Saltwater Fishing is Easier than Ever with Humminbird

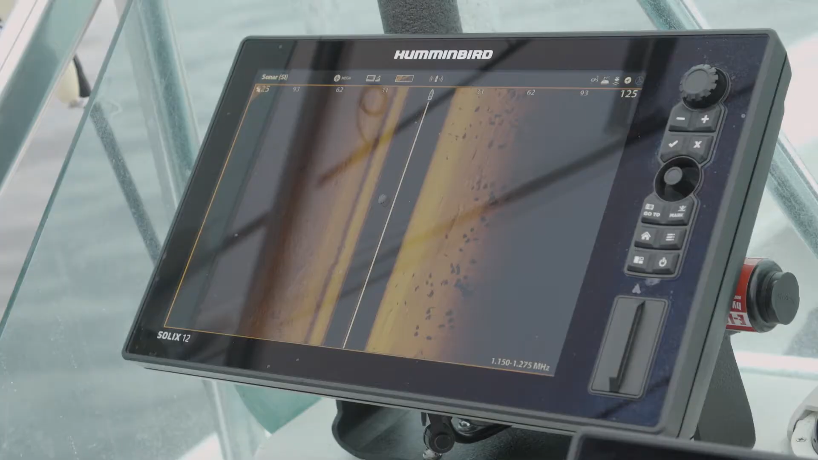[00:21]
So we're using our mega imaging, our sight imaging, and this is just incredible.
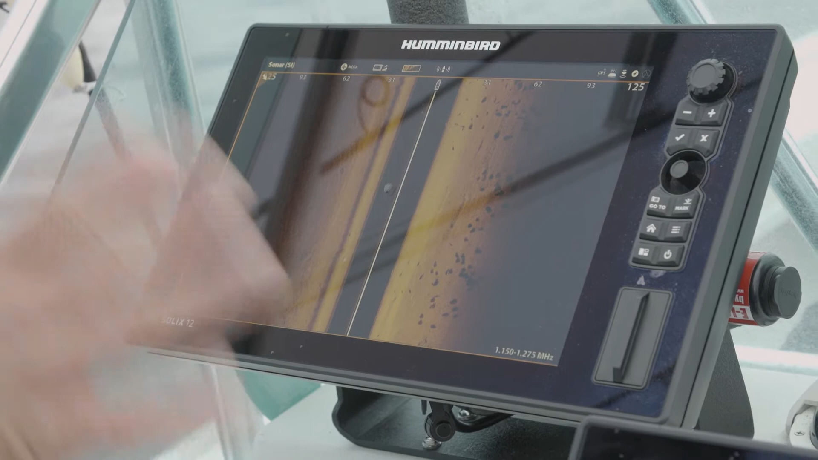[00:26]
The detail I can get, I'm scanning out 250 feet.
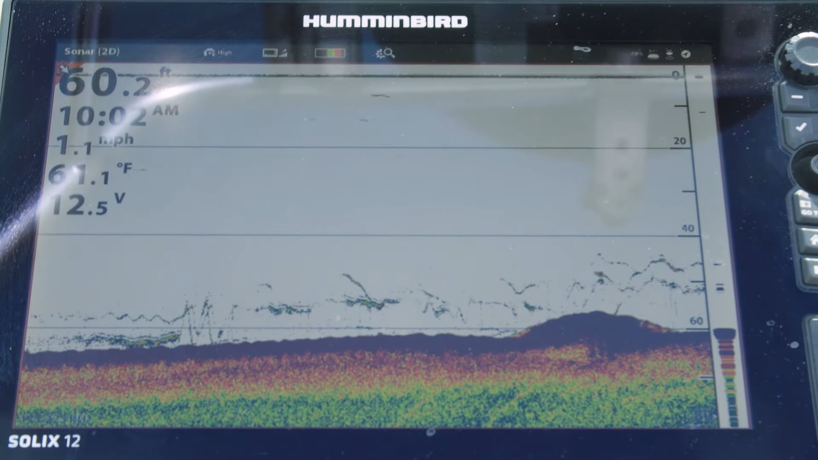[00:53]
On screen: depth 60.2 ft, water 61.1°F, speed 1.1 mph
It also gives us great detail.